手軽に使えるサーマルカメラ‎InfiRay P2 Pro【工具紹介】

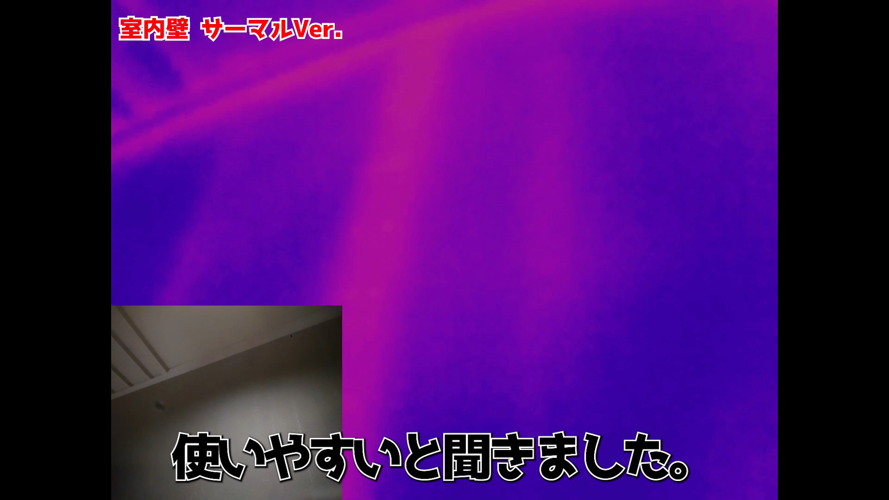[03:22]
裏で水が漏れてたりしますとそこだけ温度が下がるので、
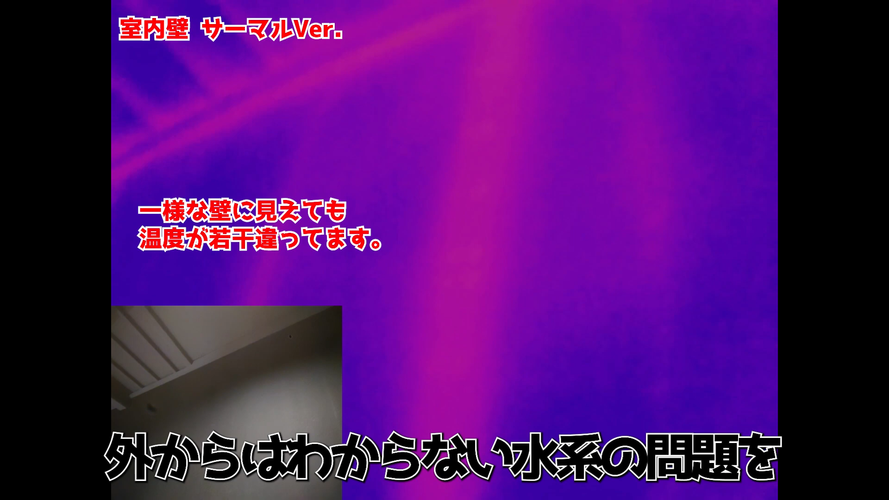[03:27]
外からはわからない水系の問題を見つけやすいそうです。
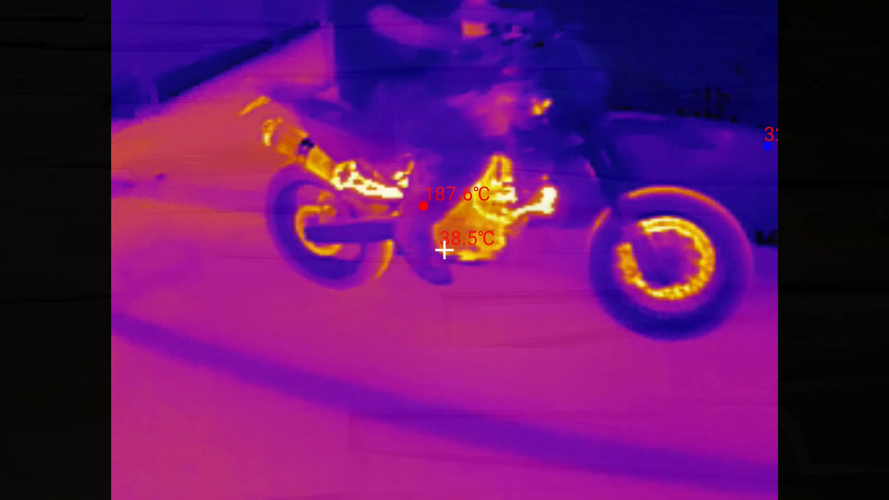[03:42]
On screen: spot 38.5°C
さて、私が試した用途はこんな感じです。まずバイクを映してみたのがこちら。
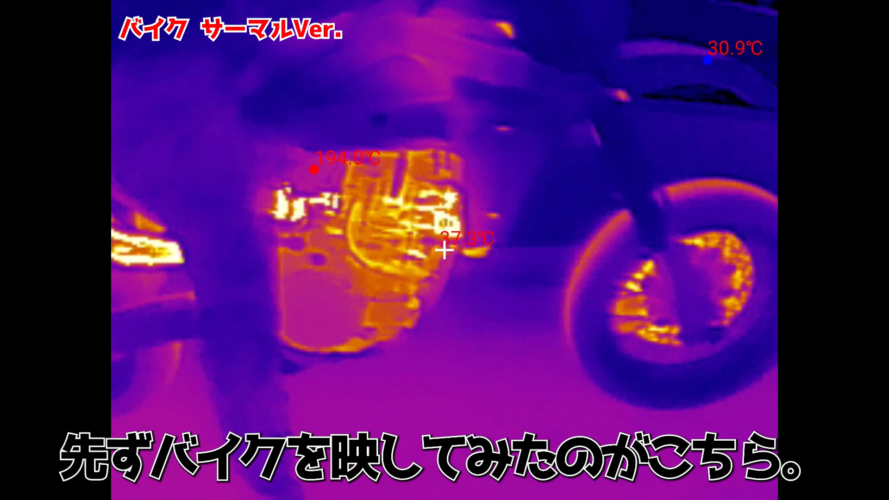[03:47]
どこが熱を持っているのかがはっきり分かって面白かったっすね。
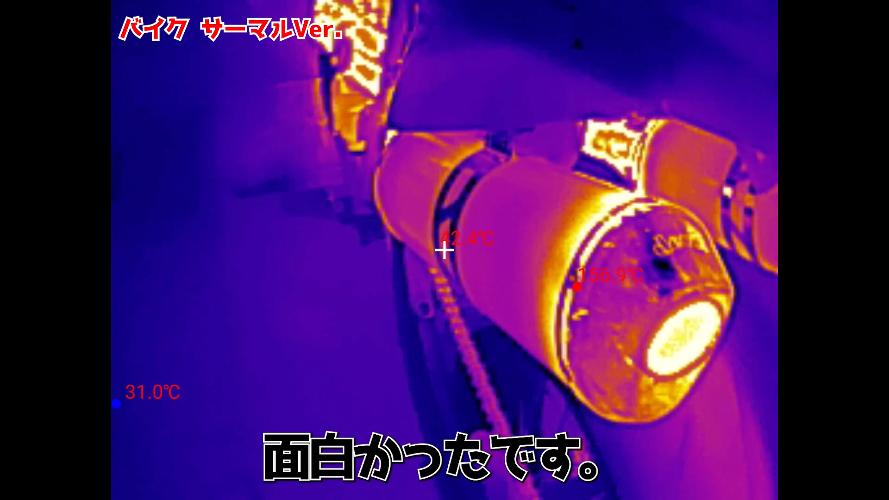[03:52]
アイドルで放置してどうなっているのかとか、
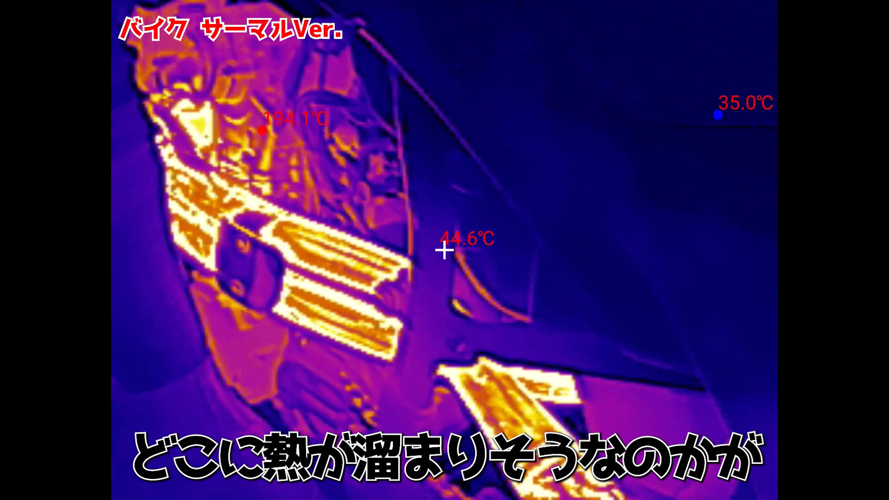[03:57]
風当てるにしてもどこに熱が溜まりそうなのかが視覚的に分かりやすく。
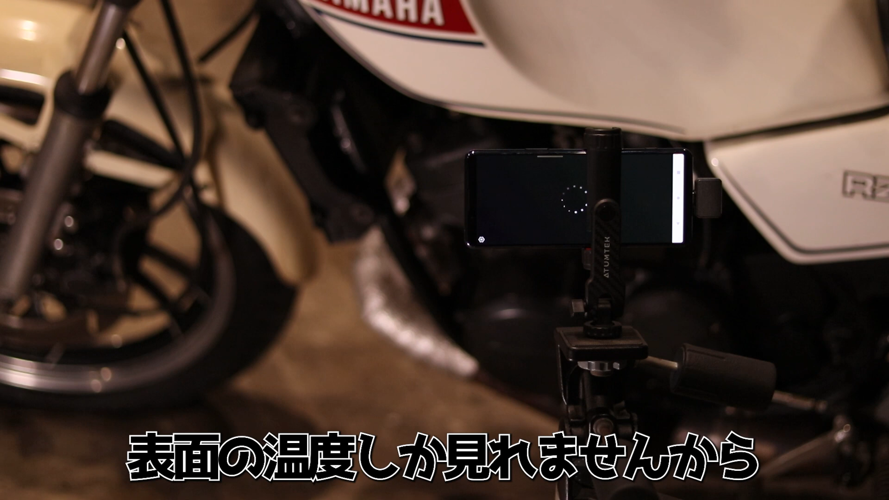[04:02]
表面の温度しか見れないっすから完璧なソリューションってわけではないですが、豆腐板作ったりする際には便利に使えそうな印象です。
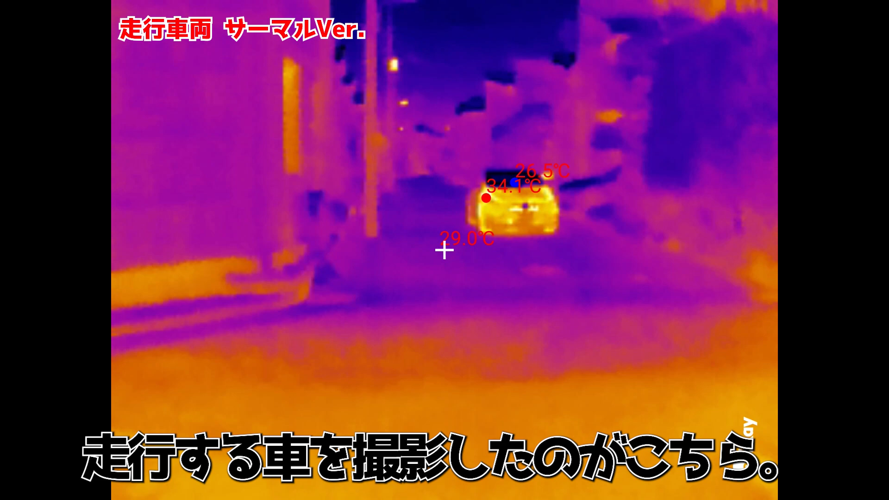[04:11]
続いて、走行する車を撮ってみたのがこちら。タイヤがちゃんと摩擦で温まっているのが分かるっすね。
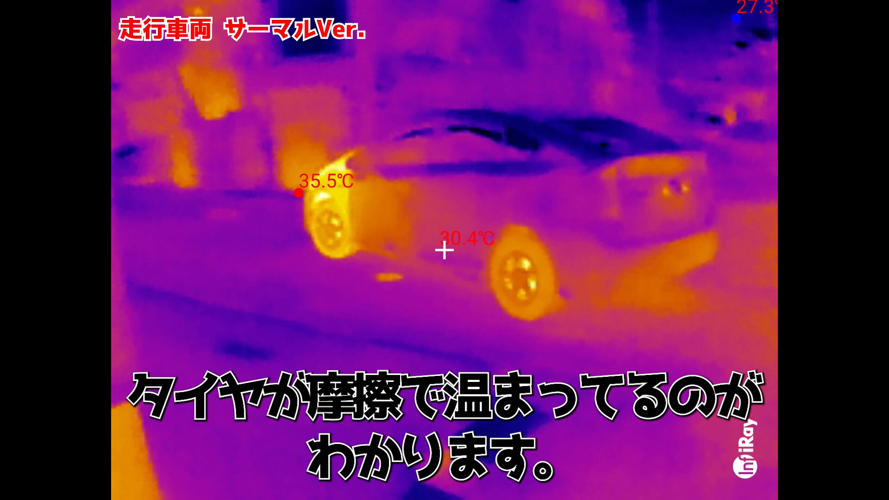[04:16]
On screen: spot 30.4°C, max 35.5°C
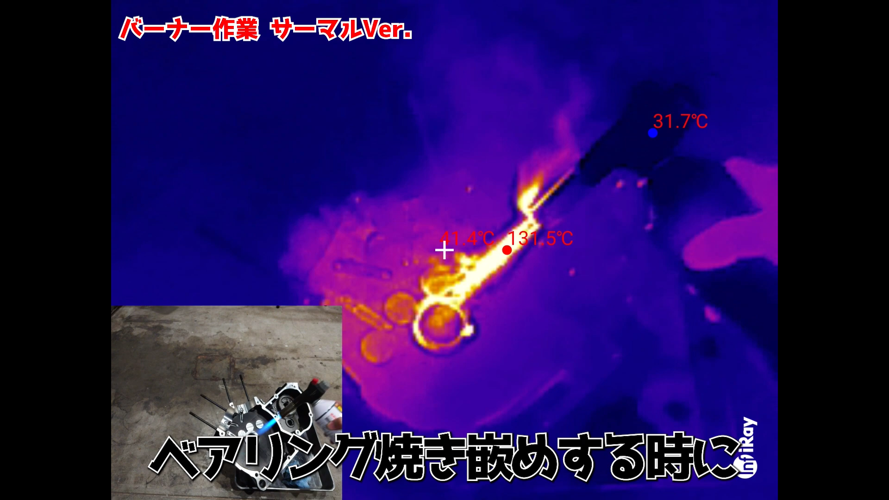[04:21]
作業面では、ベアリングを焼きばめする時に温度を測ったりしてみました。炎の温度はちゃんと撮れないみたいっすね。
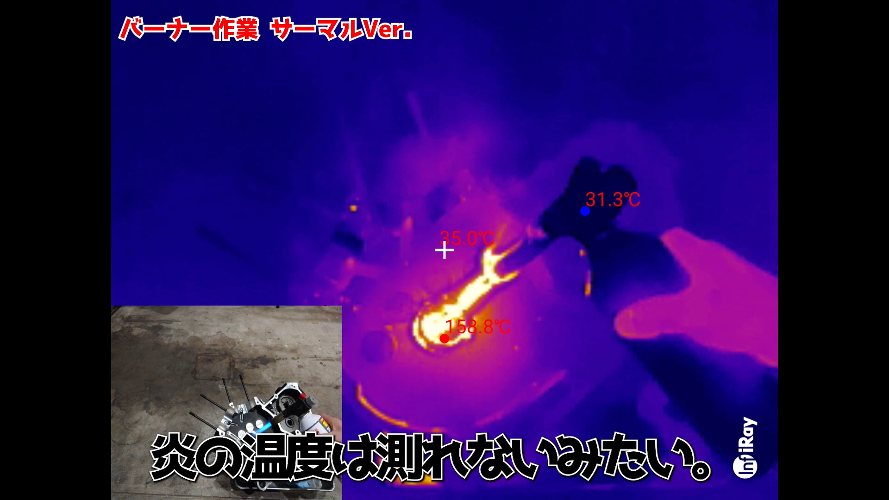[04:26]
バーナーでだいたい1200度とか聞きますが、160から190度くらいと測定がされています。
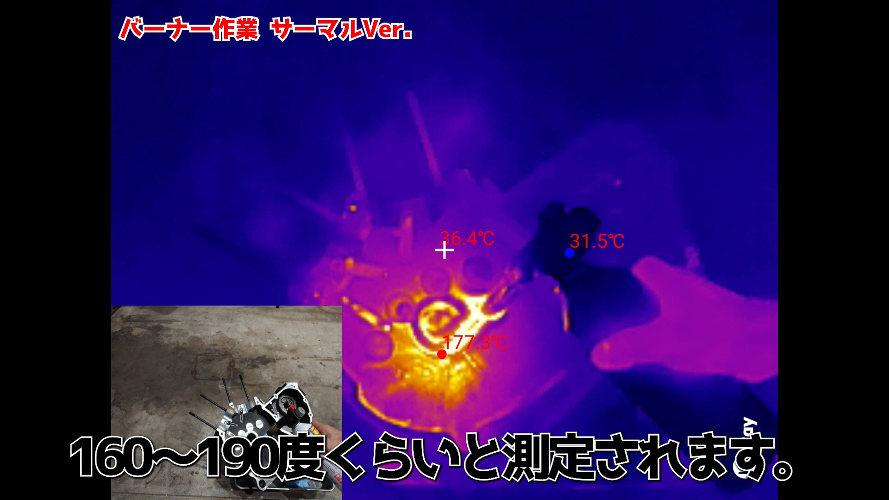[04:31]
On screen: min 31.5°C
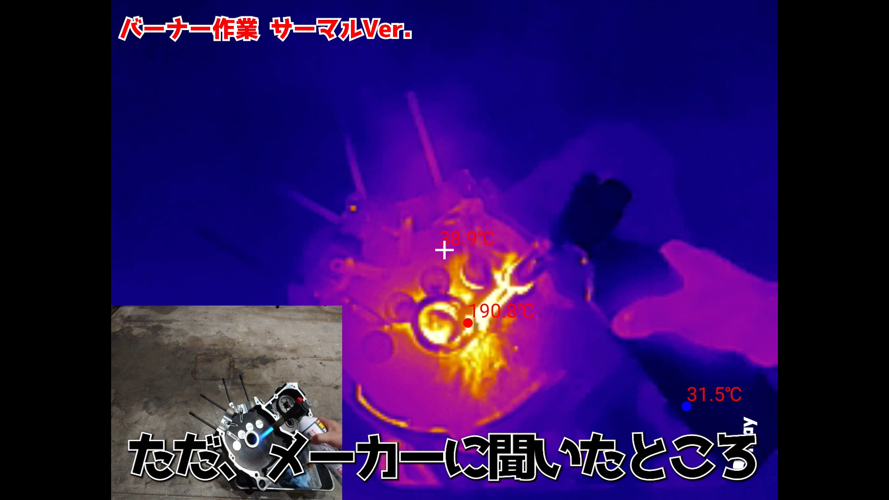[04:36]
ただ、メーカー様に問い合わせたところ、測定レンジ外の温度はカメラを壊す可能性があるとのことで、スペック的にはこれ、
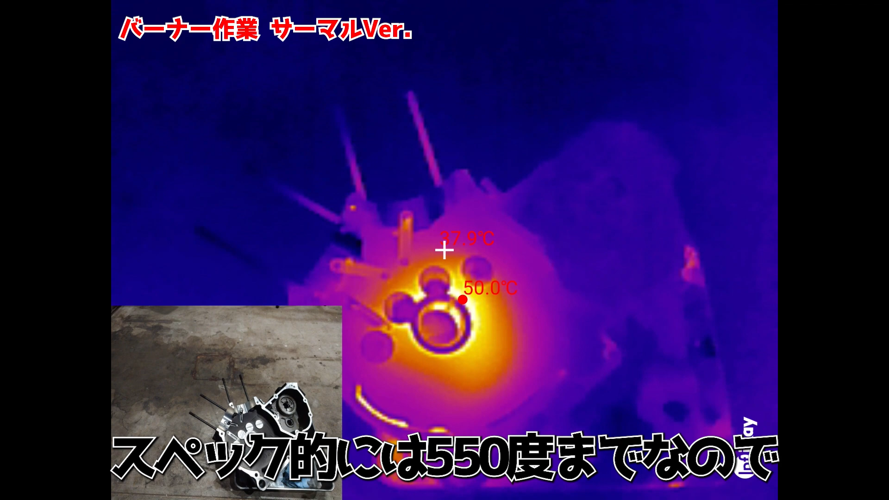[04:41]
550度までの対応ですから、
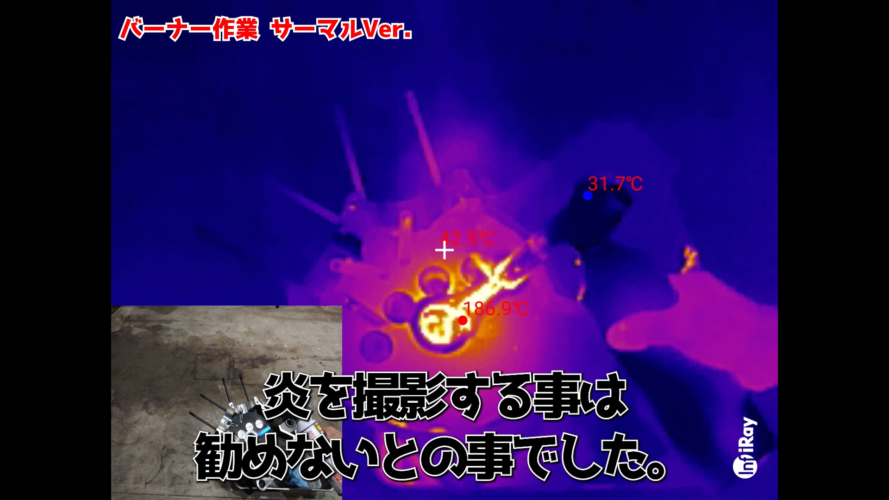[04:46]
測定はできていないものの炎を直接撮影することは進めないとのことでした。